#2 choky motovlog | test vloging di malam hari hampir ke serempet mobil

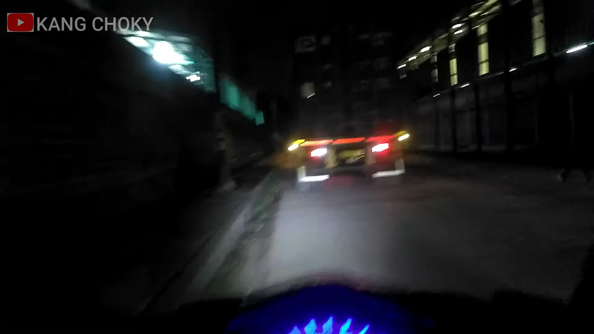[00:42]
Kita gaspol bro. Mantul bang. Awas berarti. Oke, waduh, masih share lagi. Bro, share-nya mana bro? Awas berarti banyak yang keluar pabrik bro.
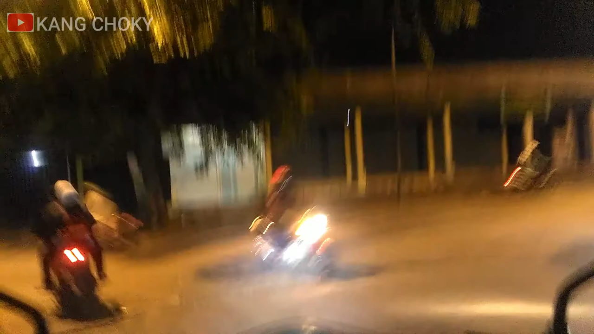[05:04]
Hati-hati ada motor. Hati-hati. Oke, masuk bro.
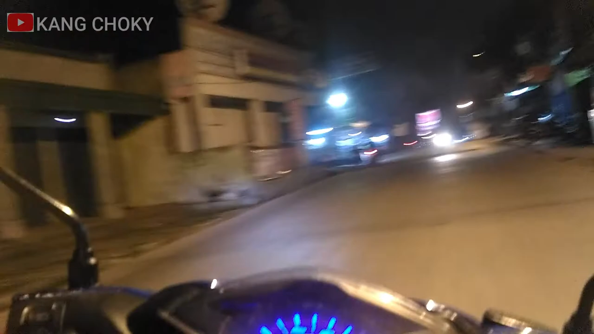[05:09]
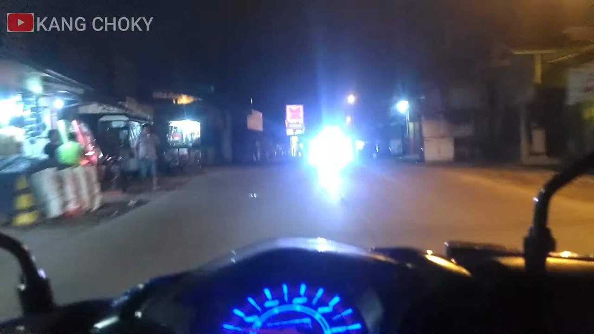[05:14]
Oh, mana sen gila. Gak ngasih sen.
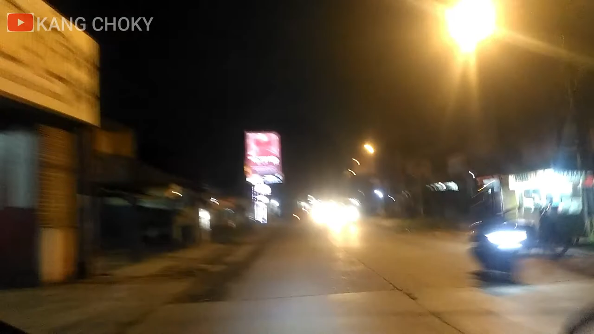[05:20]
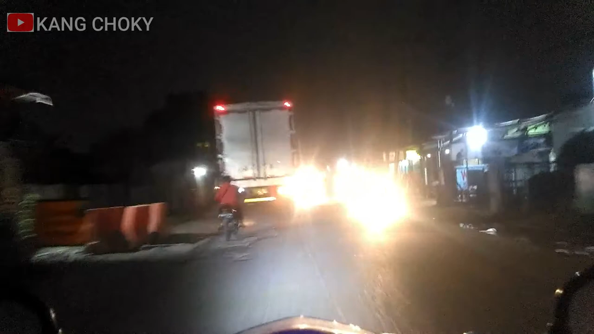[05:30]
Nyalain lampu kayak gini kita mesti hati-hati nih yang di belakang nih. Makan gua
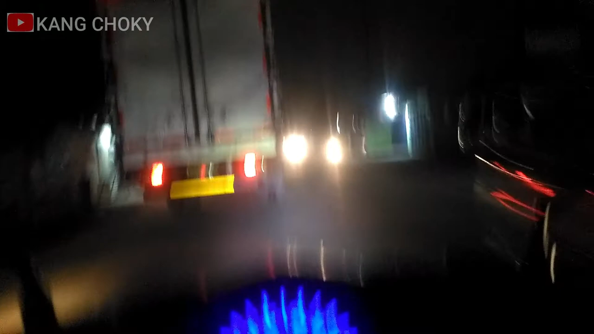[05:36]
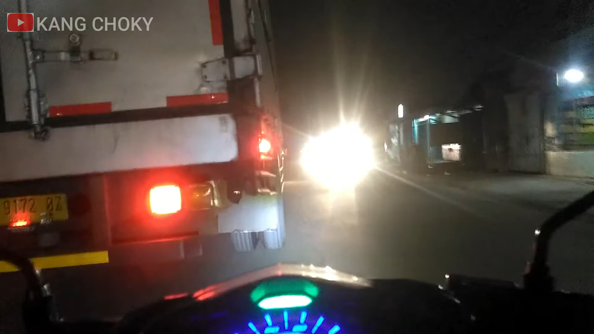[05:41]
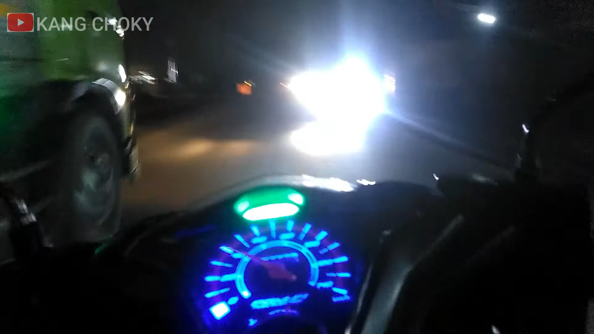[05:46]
Selalu mamen hati-hati mamen, banyak lubang mamen. Aduh, jalanan di Pasar Kemis ini sekarang banyak berlubangnya.
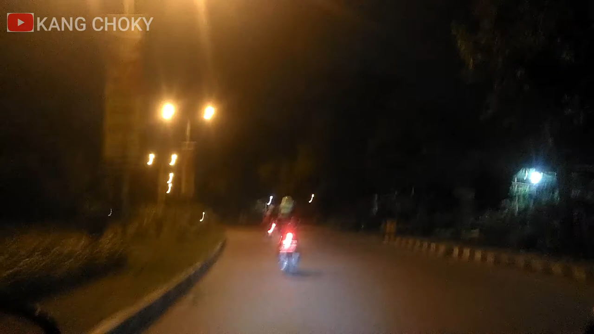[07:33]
Nah, kalau udah nyampe sini aman, bos. Kita udah mau nyampe rumah. Jalanannya lumayan sepi. Cuman ada motor-motor doang yang lewat. Mobilnya udah jarang, bos. Oke nih, jalanan Bumi Indah. Dia masih apa ya, pakai parking block ya. Parking block.
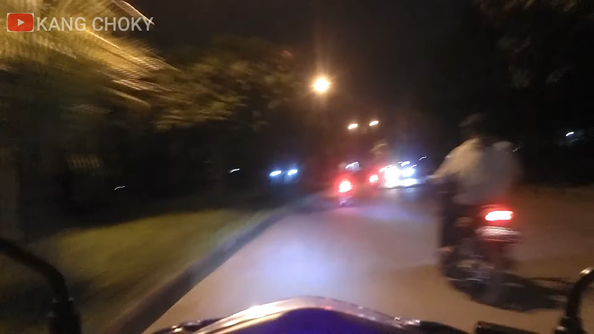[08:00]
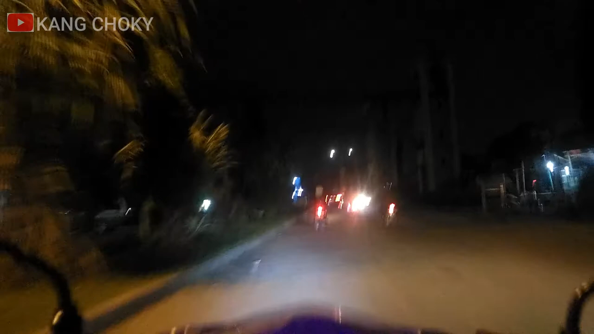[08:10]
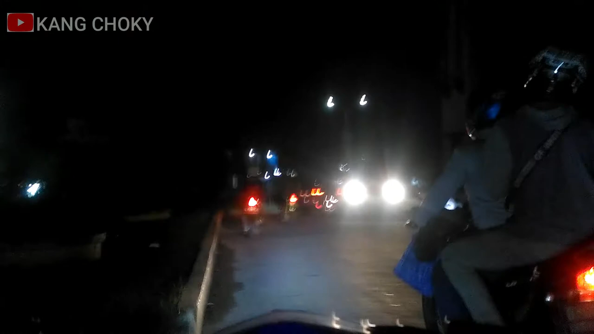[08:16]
Oke, kita belok kiri, bos. Sampai, bro.